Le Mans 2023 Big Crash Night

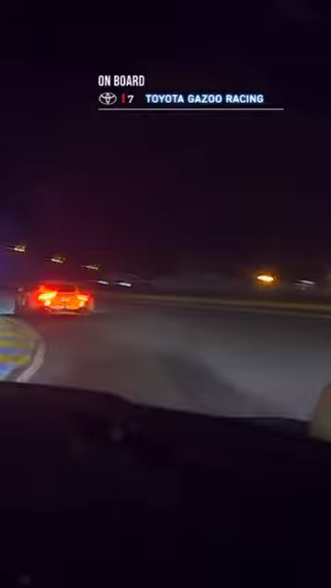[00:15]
yeah and that's a 25 car is the Toyota's view that's the ORT Aston in front that's a pannis car
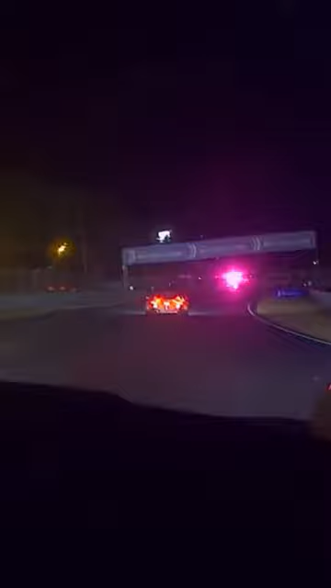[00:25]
on the left was that the 39 the
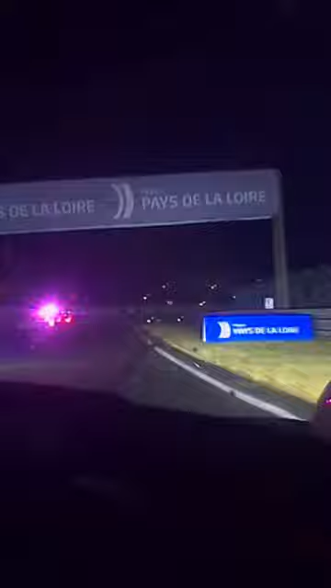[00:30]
Toyota's taken a hit where did the